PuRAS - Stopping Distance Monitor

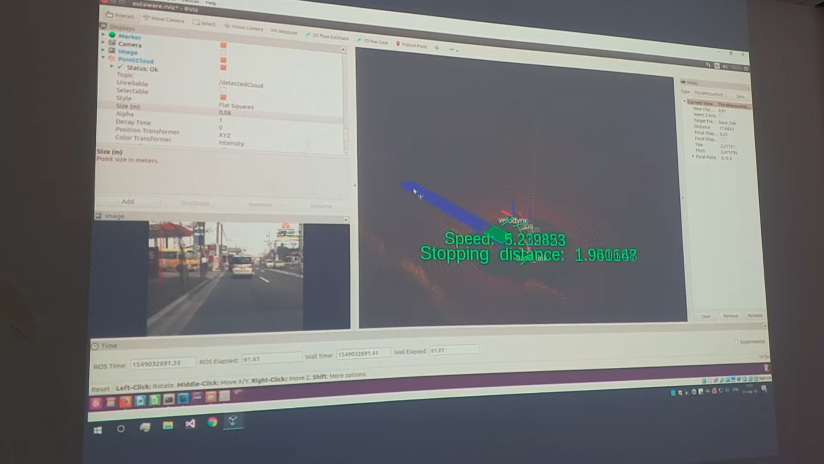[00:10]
Ovo pre-space na plažu. U jednoče ono se hraće na plažu. Ovo je ispored, a ovo je stopping distance. I onda kada stopping distance postane veći od pre-space, ono do prednice.